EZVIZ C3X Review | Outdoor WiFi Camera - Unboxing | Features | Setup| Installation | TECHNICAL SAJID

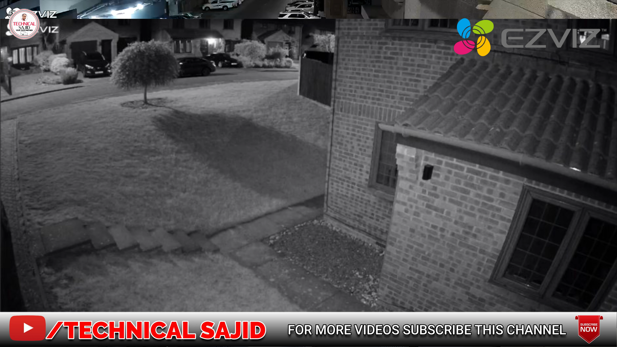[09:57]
ہیں پکچر لے سکتے ہیں اور آپ پوش کر کے آپ بات بھی کر سکتے ہیں کسی سے انٹر کام کے